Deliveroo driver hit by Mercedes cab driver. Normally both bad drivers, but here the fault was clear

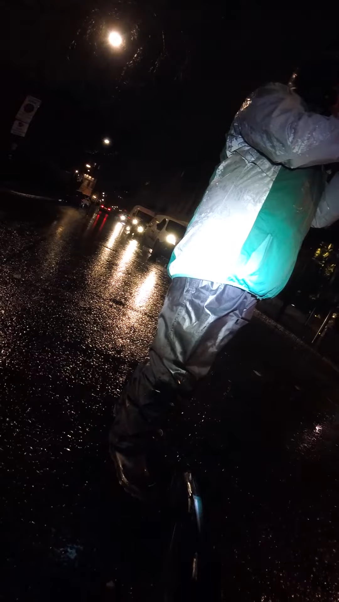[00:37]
I know I am waiting. I am getting in the getter. I have been here for 35 years.
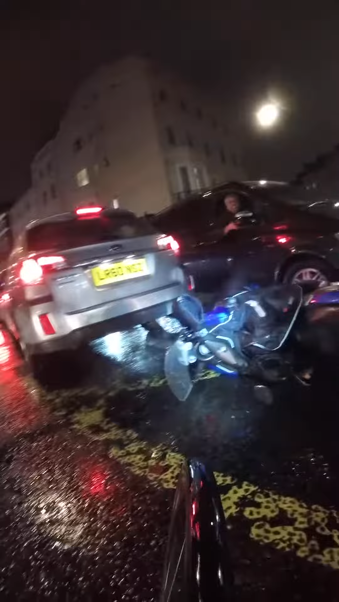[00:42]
I am driving before you go. I am driving before you go. He was coming to here and he hit me. How did you hit him? I am stopping. You hit him. This is a stupid idiot.